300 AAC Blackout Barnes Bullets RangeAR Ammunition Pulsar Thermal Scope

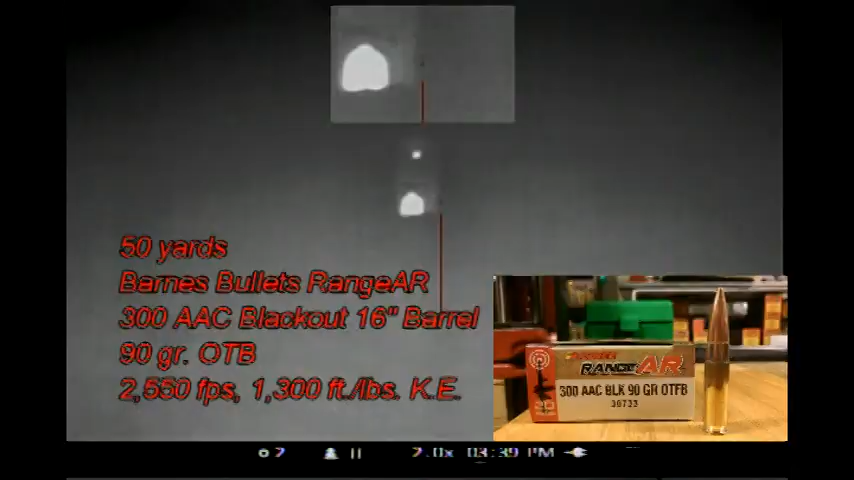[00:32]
Barnes Bullets Range AR Ammunition 300 AAC Blackout 90 grain OTB.
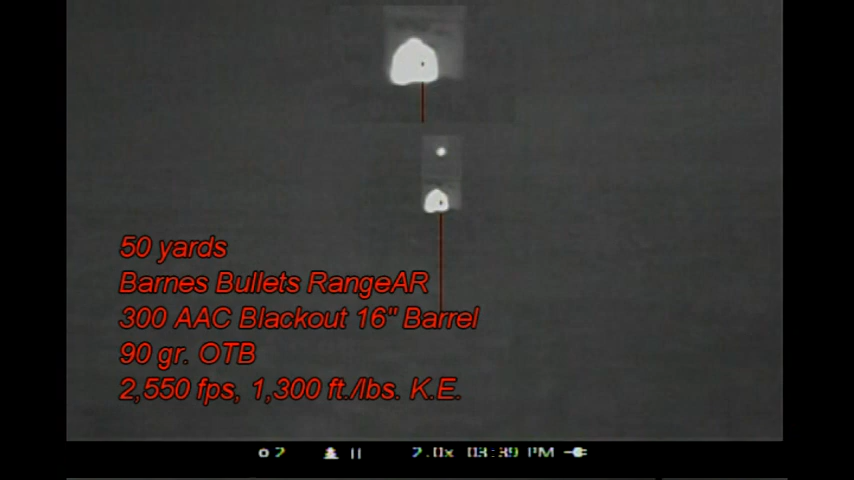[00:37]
50 yards one gallon water jug.